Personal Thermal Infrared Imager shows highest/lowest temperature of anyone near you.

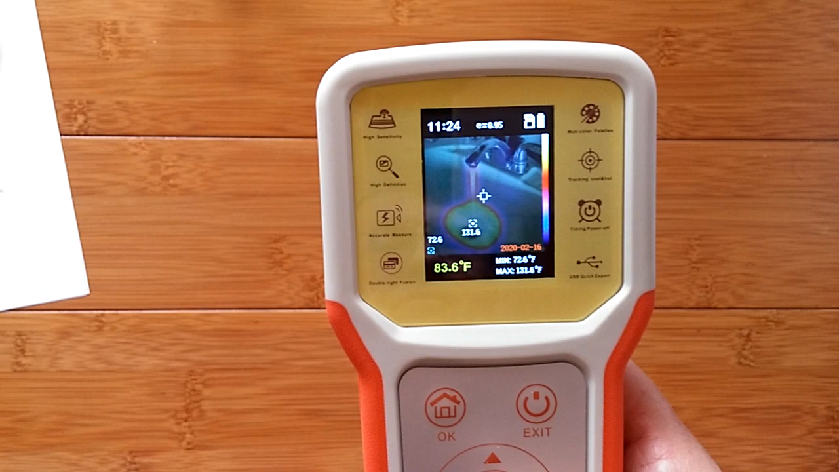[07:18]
On screen: spot 83.6°F
Simple as that. 131 degrees right there. 72 in the porcelain on the side.
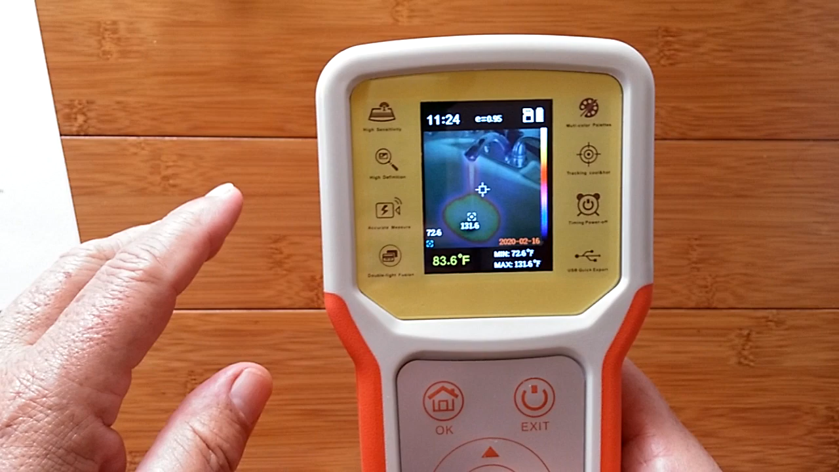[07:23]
On screen: spot 83.6°F, min 72.6°F
Here it is in a different scale.
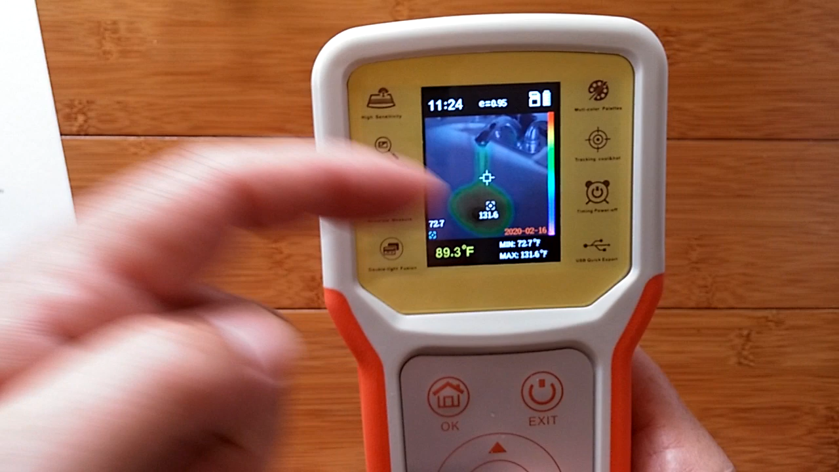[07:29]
On screen: spot 89.3°F, max 131.6°F, min 72.7°F
Here it is in yet a different scale. You see the differences showing up there and then another one. There's five different ways it can be portrayed on here including the black and white.
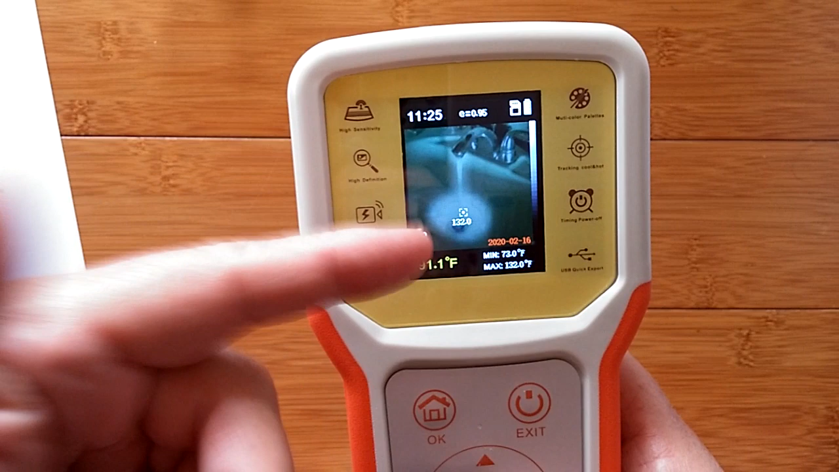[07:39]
On screen: min 73.0°F
That's just like what we looked at at my foot.
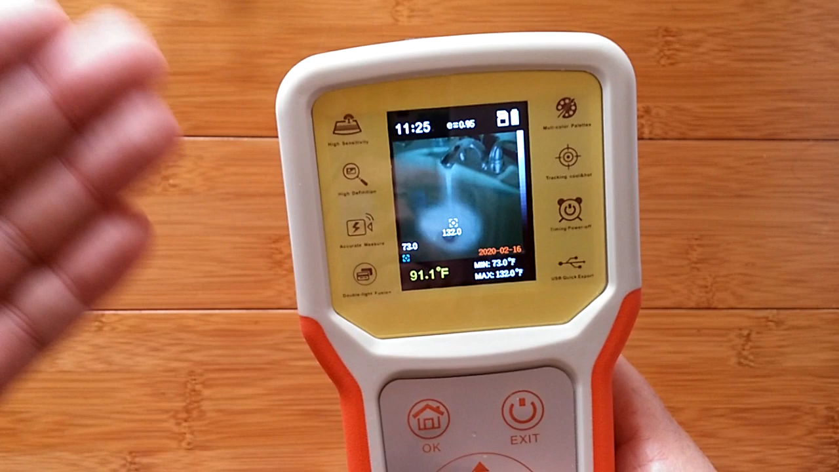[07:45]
On screen: spot 91.1°F, max 132.0°F, min 73.0°F
Now this is kind of obvious water dropping into a sink but if you had some blockages in the plumbing well here we are under this exact same sink and there's the plumbing going through.
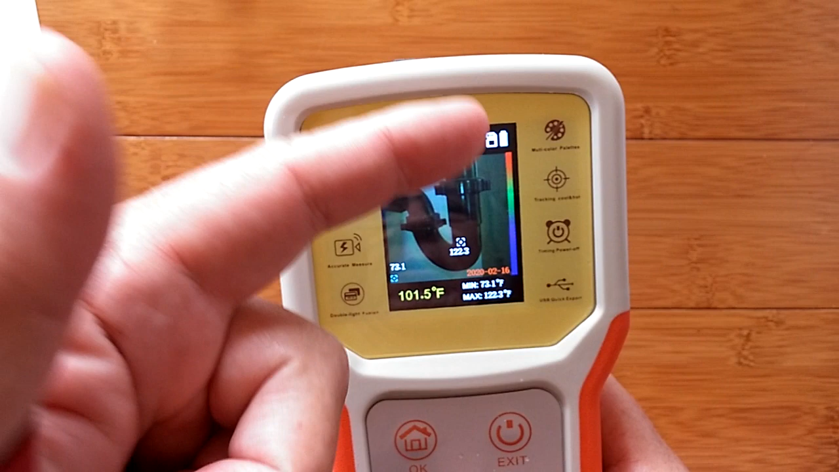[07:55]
On screen: max 122.3°F, min 73.1°F
Here we have just a little bit of color starting to show. I'm using this particular scale.
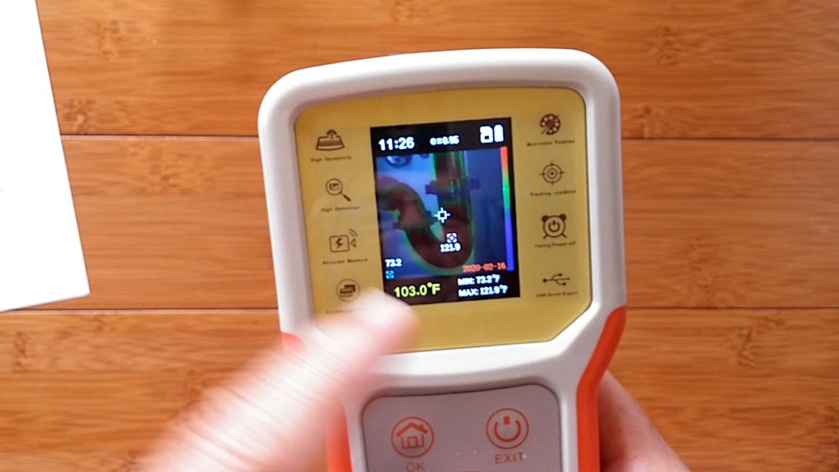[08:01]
On screen: spot 103.0°F
Now you're starting to see the heat map almost like you're looking through the pipe.
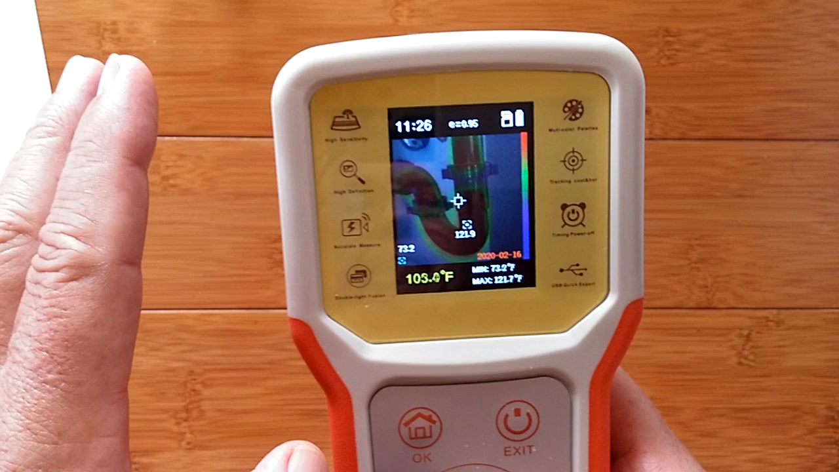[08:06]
On screen: min 73.2°F
Here we go a little bit more intensity and then of course the final one where you could see if you have any heat leakage.
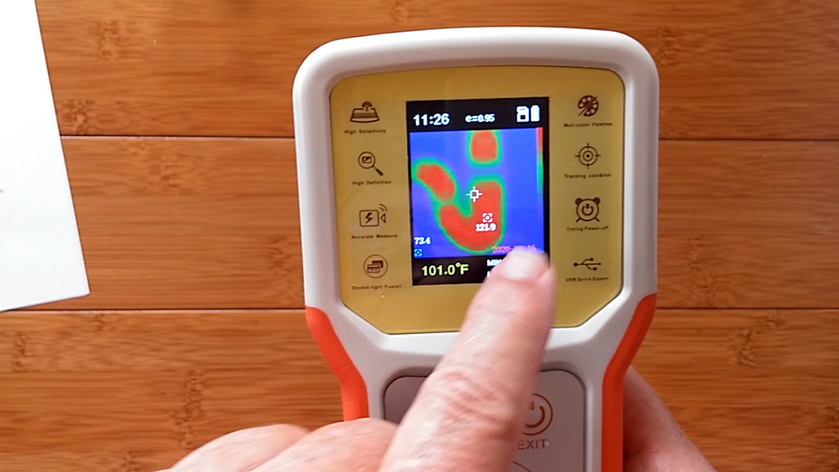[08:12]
On screen: spot 101.0°F
Oh you could use this for air conditioning because it works fine with cold as well as hot.
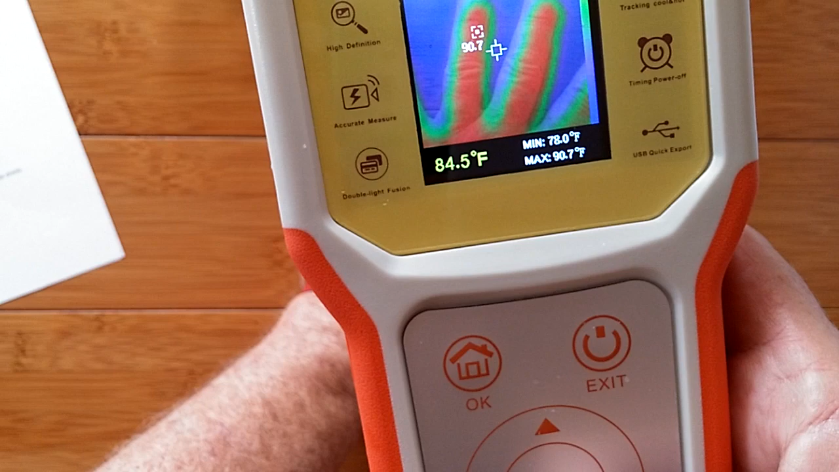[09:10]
On screen: spot 84.5°F, max 90.7°F, min 78.0°F
There's the heat map laying over my fingers and now watch I'm gonna move my fingers. There's the residual heat map.
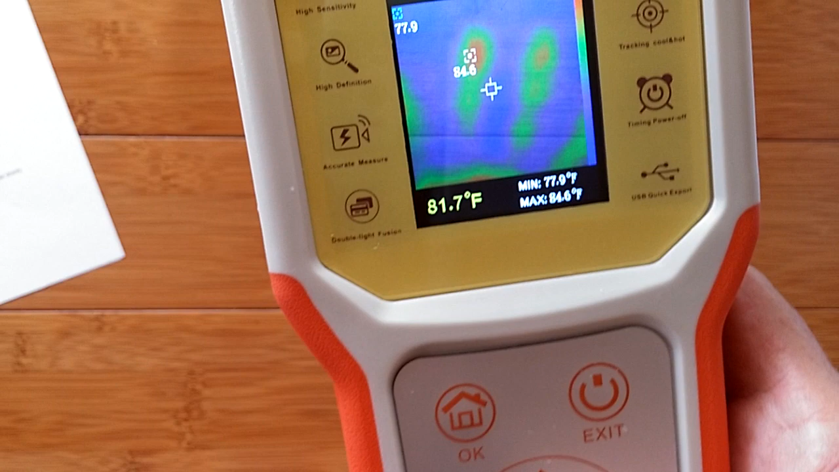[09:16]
On screen: spot 81.7°F, max 84.6°F
So if you're concerned about did somebody touch something recently
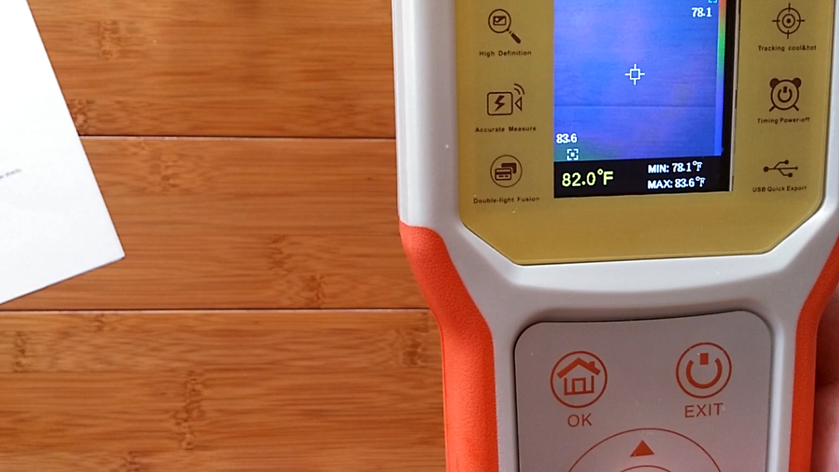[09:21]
On screen: spot 82.0°F, max 83.6°F, min 78.1°F
well you can have for a little while until it dissipates you can
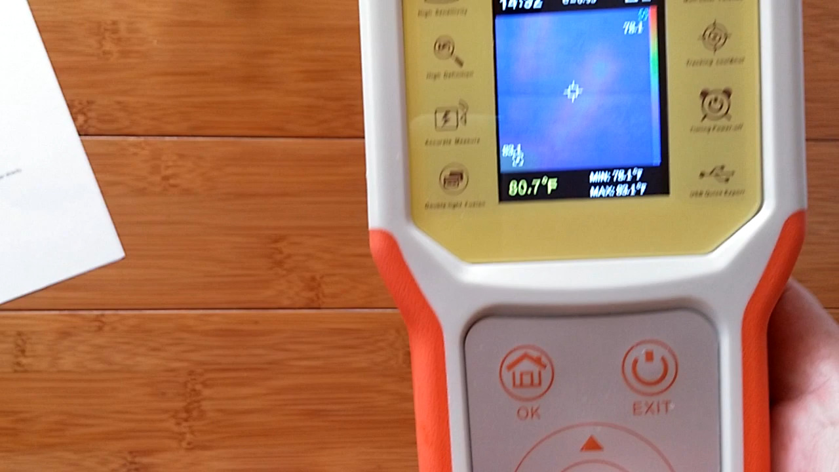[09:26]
On screen: spot 80.7°F
actually read the heat map when in the actual picture itself you wouldn't even see that.